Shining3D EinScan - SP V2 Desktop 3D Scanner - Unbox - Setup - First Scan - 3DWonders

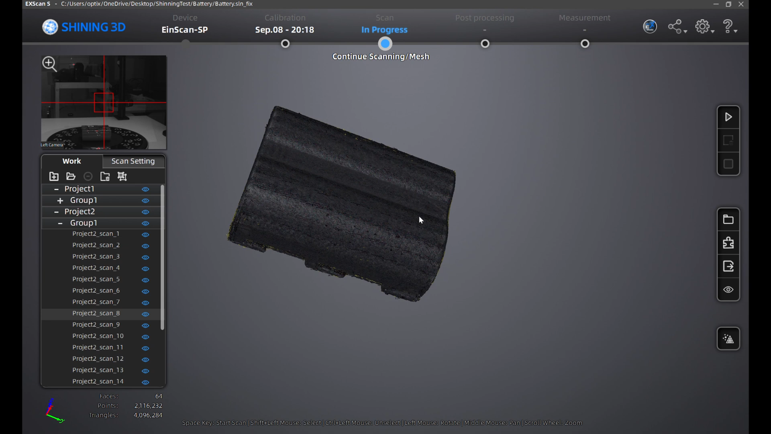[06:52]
At the bottom right, click on mesh model and click on watertight model and high detail.